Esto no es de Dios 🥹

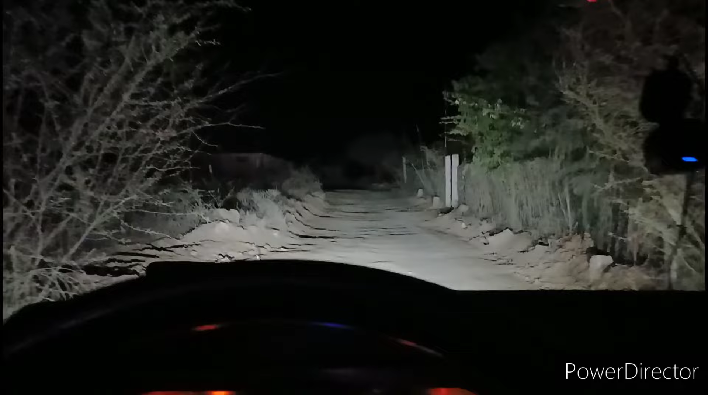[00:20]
No se ni a donde ando Pero la raza que pregunté me dijo que venía bien Válgame Dios No se que onda Perdido estoy
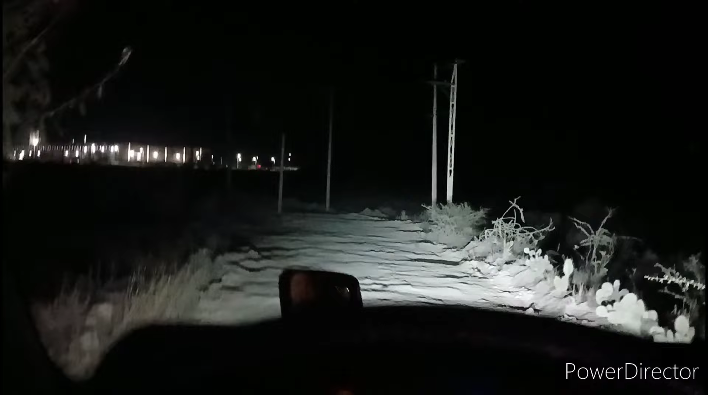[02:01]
Allá se ve el parque Pero hijo de su madre No se porque me trajo acá Y aquí que rollo No, no me gustó este jale Pa' nada, pa' nada No se porque el GPS me trajo por aquí
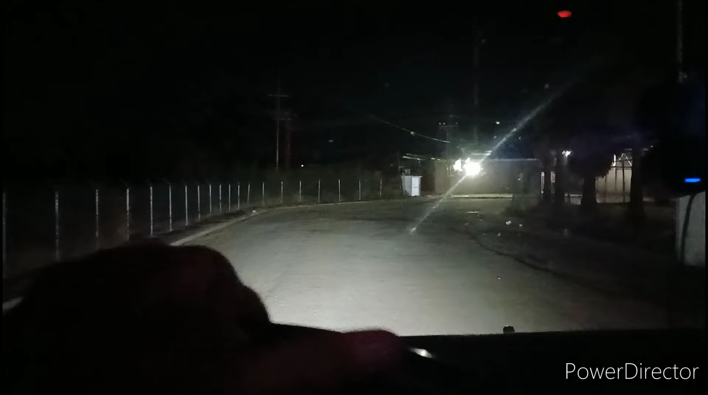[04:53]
Ahí es donde Es el camino Que los manda el GPS Que a todos los mandan Por ahí Y aquí es donde salí